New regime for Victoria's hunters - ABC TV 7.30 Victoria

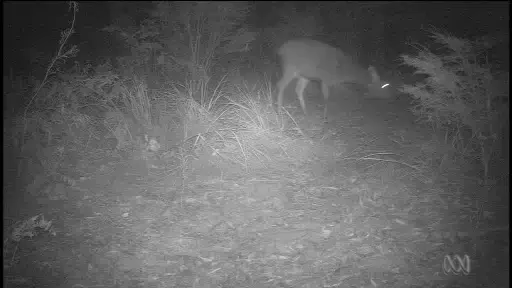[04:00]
deer are happy to pose for Cathy Cameron's motion sensitive camera. And they don't mind her rhubarb either.
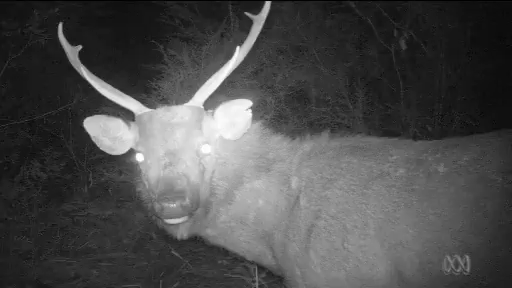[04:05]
And, yeah, they'd eat every bit of it if they could get at it.